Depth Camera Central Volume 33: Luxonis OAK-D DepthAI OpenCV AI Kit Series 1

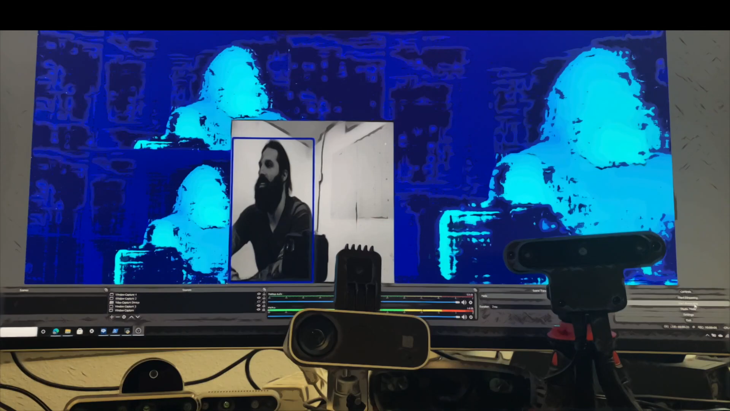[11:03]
We'll keep diving into that the more we go. But that's what this is doing. So it's taking the difference and coordinates of the similar features of the two different stereo camera images and producing a 3D effect here.
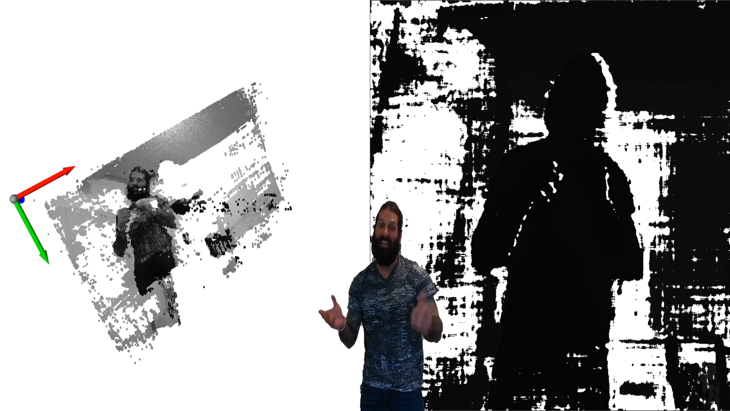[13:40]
Here's another example of an excellent 3D triangulation using Pi Game.